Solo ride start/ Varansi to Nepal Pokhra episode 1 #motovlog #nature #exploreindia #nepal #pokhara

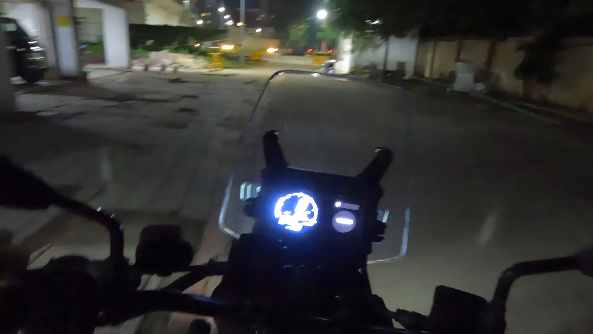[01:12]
तो बाइक चल दी है और हम निकल लिए हैं अपने नए राइड पर जो जा रहे हैं हम नेपाल। तो हम मैं जाऊंगा मऊ होते हुए गोरखपुर, गोरखपुर से सोनौली बॉर्डर, सोनौली बॉर्डर से बुटवल और पोखरा। तो ये रूट रहेगा। तो अभी बज रहे हैं रात के 10:10 हो चुके हैं
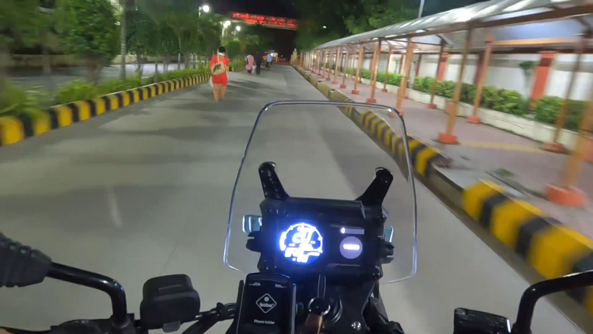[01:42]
और हम अपना कैंपस छोड़ रहे हैं।
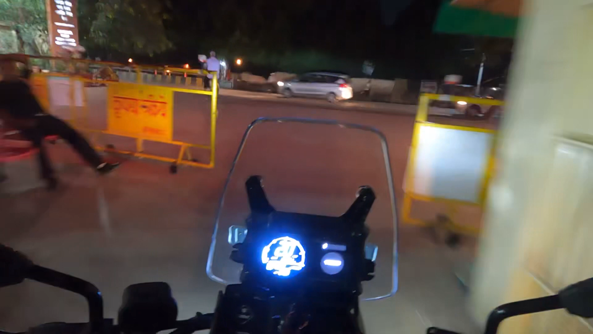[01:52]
तो इधर से हम कैंट होते हुए जाएंगे।
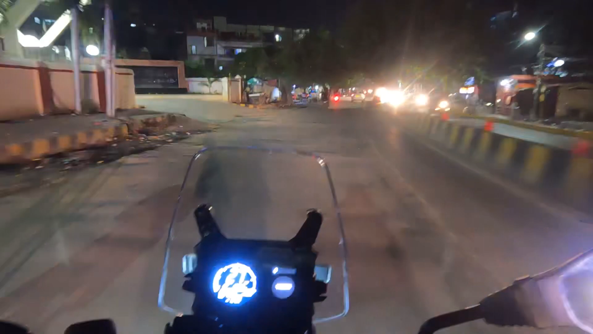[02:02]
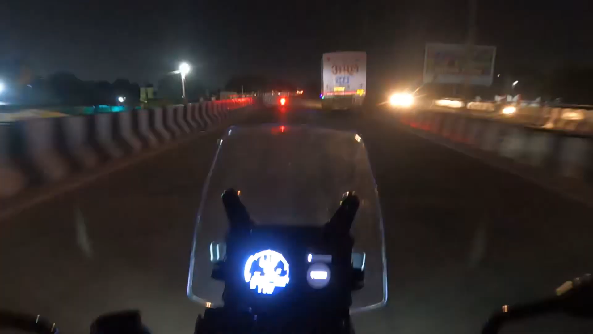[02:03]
रात में थोड़ा ट्रैफिक भी कम हो गया है और भी कम हो जाएगा आगे। और अभी हम कैंट पे हैं, कैंट से निकलेंगे पांडेपुर हो गए हाईवे पर।
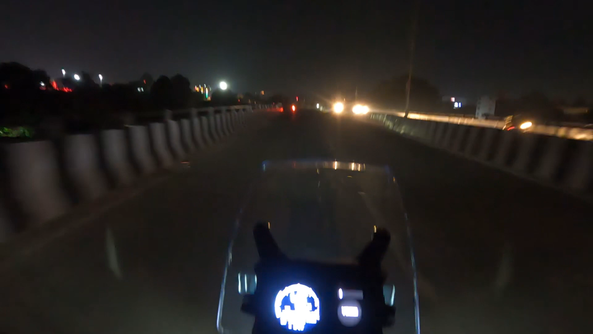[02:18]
रात में एकदम मस्त लगता है, लाइटिंग वाइटिंग नहीं, अगर चलती तो और अच्छा लगता।
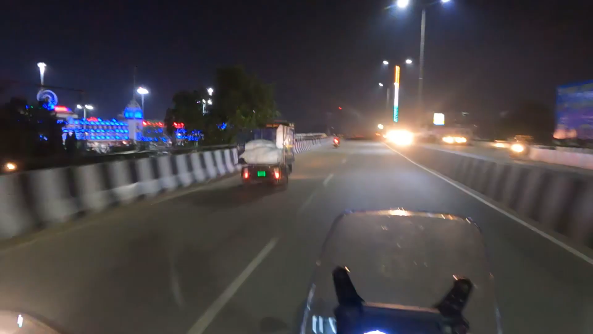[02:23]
देखिएगा गाइस क्या मस्त लग रहा है, क्या बात है, कड़क
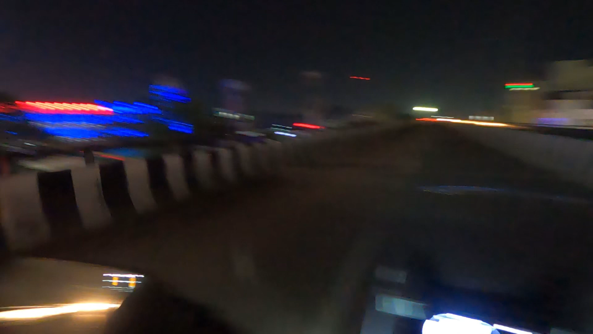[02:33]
रात में देखने में एकदम बढ़िया लग रहा है। दोस्तों रास्ता एकदम खाली है हाईवे और ठंडी ठंडी हवा भी लग रही है,
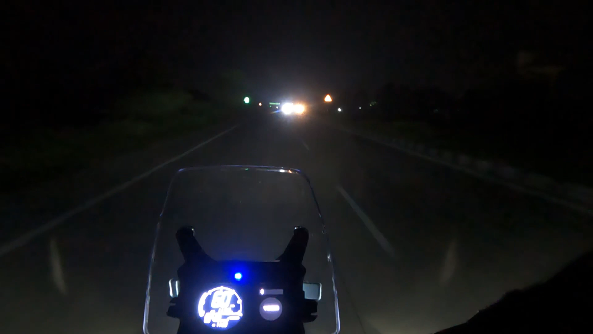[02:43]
आराम आराम से चल रहे हैं, कुछ जल्दीबाजी नहीं है, क्योंकि पहली बार मैं रात में राइडिंग कर रहा हूं,
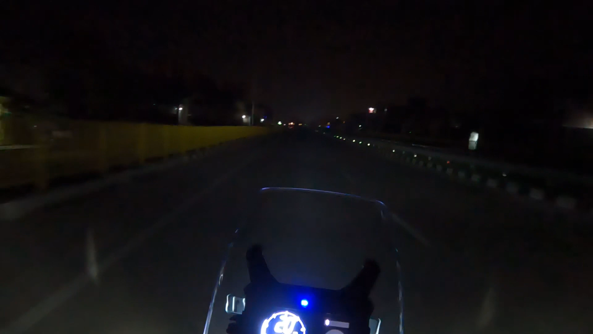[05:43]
गोरखपुर की तरफ। हाँ हाँ, वो सोच रहे क्या सामान लेके जा रहे हैं।
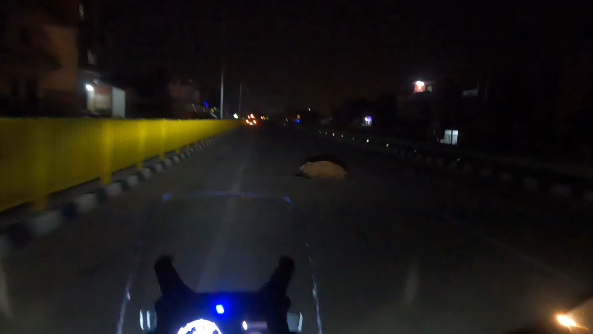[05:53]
अबे गाय का एक्सीडेंट हो गया, वेरी सैड।